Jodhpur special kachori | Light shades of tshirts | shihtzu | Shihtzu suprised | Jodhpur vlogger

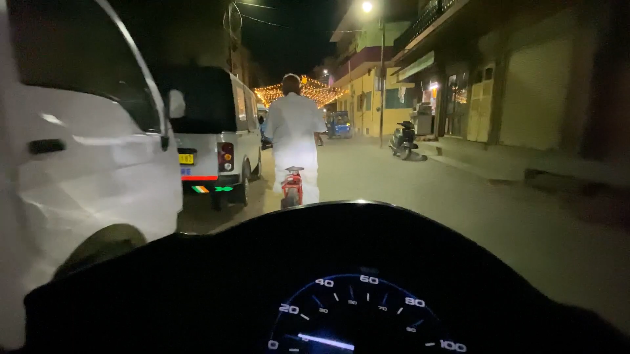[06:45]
सो अब निकल गए हैं बाहर और ये सामने आप जो लाइटिंग वगैरह देख रहे हैं ये काफ़ी अच्छी लग रही है।
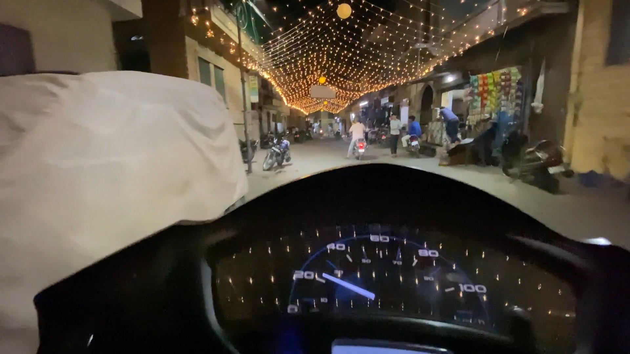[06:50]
तो ये मतलब अभी जो मीठी ईद आने वाली है उसके हिसाब से लाइट्स वगैरह सब लगा रखी है,
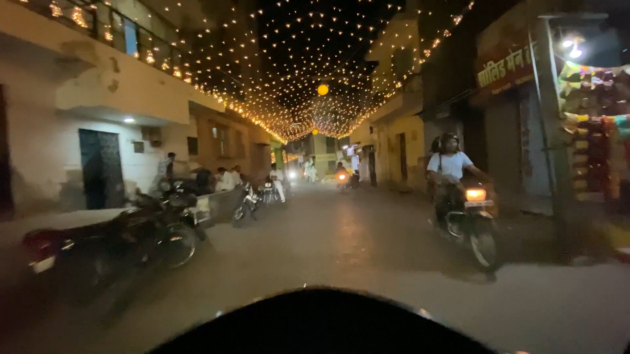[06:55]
तो डेकोरेशन काफ़ी अच्छा है और बहुत ही मतलब लाइट्स वगैरह मतलब ऐसी इस टाइप से मतलब लगती है,
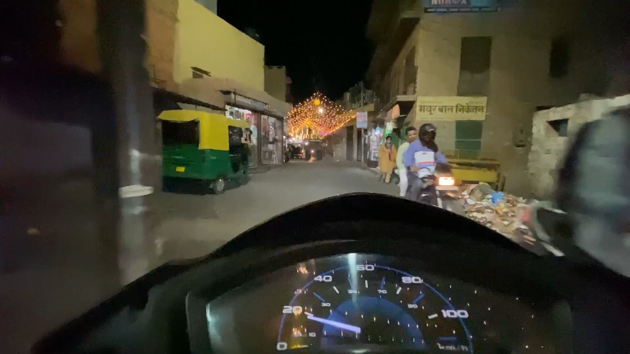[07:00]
तो काफ़ी मतलब यूँ अच्छा लगता है।
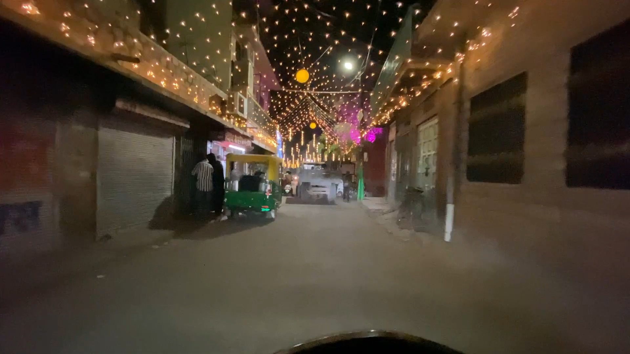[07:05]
तो ये आप देखो ठेठ तक लगी हुई है, ठेठ मतलब आगे तक, और आगे भी ये इस तरह से जो लाइट्स वगैरह जो है बहुत ही अच्छी लग रही है।
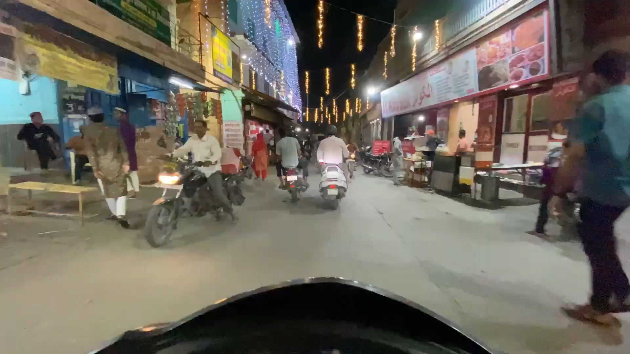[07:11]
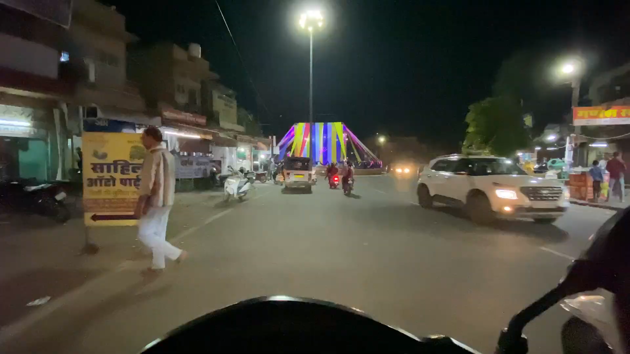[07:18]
सो वो लाइटिंग के बाद में ये जो
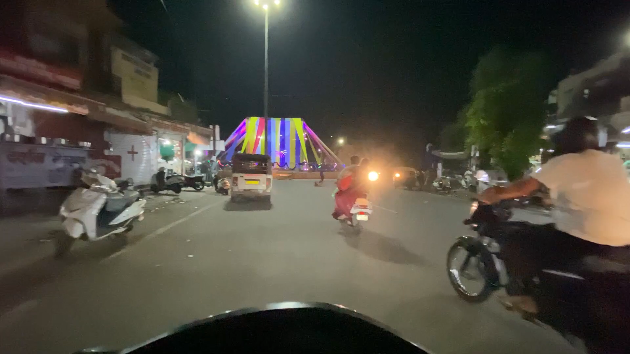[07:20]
नागोरी गेट सर्कल है यहाँ पे भी मतलब एक्चुअली आज भीमराव अंबेडकर जयंती है,
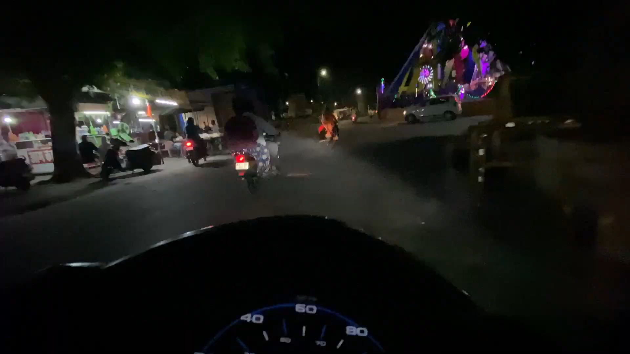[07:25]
तो इसीलिए मतलब ये यहाँ पे लाइटिंग वगैरह जो है पूरे सर्कल,